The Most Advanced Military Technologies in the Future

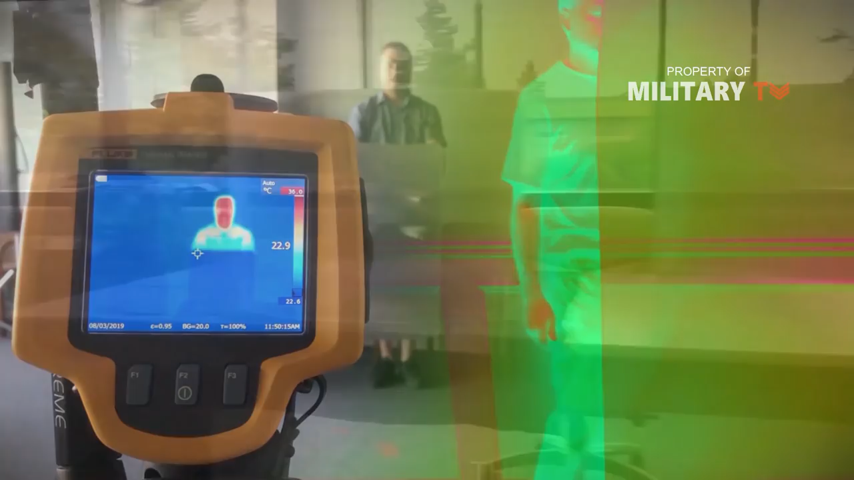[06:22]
On screen: scale bottom 22.6°C
However, the quantum stealth distorts the background and that is enough.